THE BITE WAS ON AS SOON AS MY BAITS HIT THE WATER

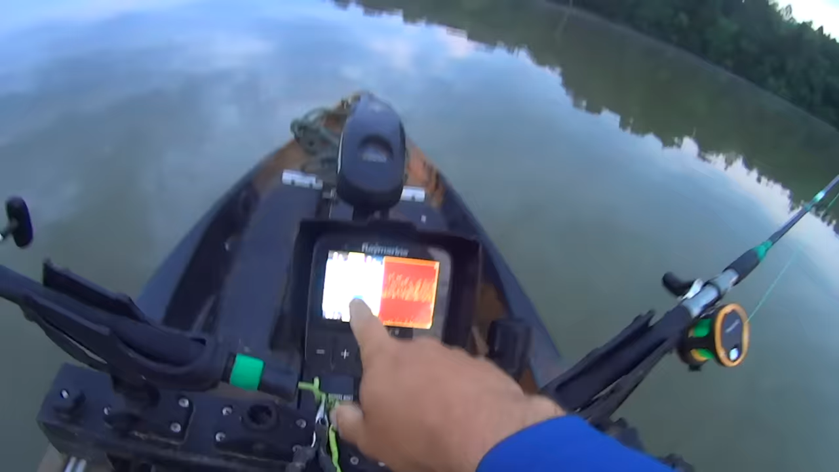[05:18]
you know being I'm 2.9 feet right here where I'm at but when you get over here on the side you're looking it's wide but it's just a few inches deep on each side so what I'm doing here and you might can see it on my graph that old creek bed that was
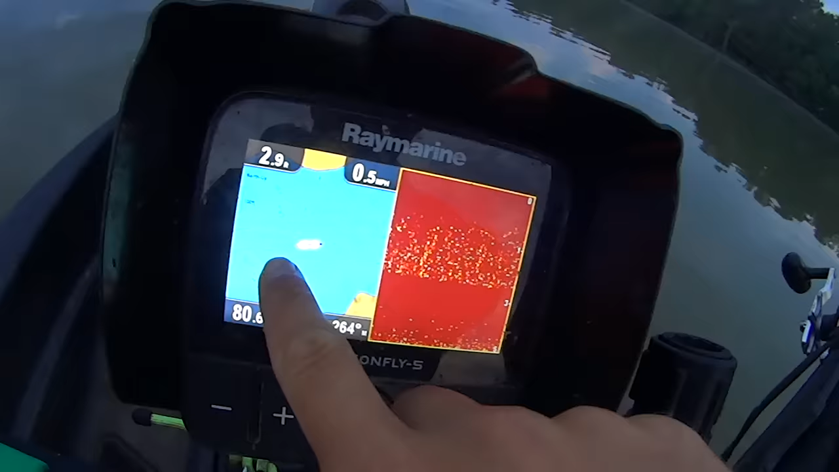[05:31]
here before they flooded all this to make the reservoir I'm following that all the way out here and so my baits I'm going to try to keep them kind of in